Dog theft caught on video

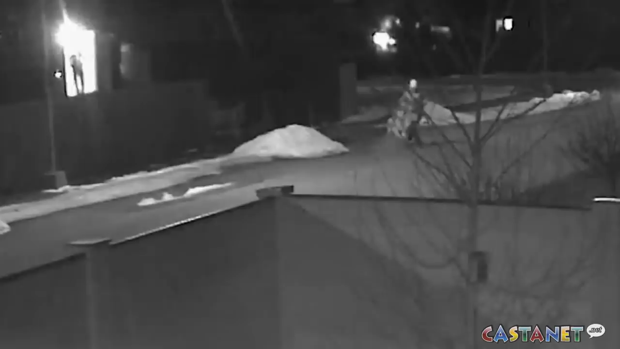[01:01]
Atlas stopped, hesitated and continued running. I saw them get into a vehicle at the very end of the street. Took a right on Pandozzi going south. That was the last time I saw Atlas.